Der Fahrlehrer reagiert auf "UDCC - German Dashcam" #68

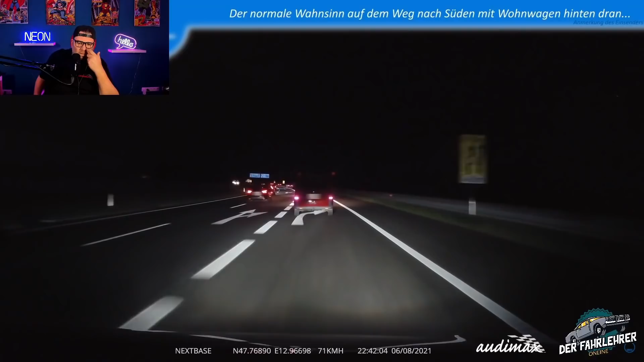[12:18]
Da will doch bestimmt noch einer runter von der Autobahn, oder? Nee, hat sich anders entschieden. Er drüber. Oder will er die noch überholen? Jetzt fährt er doch wieder drauf. Es ist schon schwierig, Schilder zu lesen. Es ist wirklich schon schwierig. Es ist schwierig.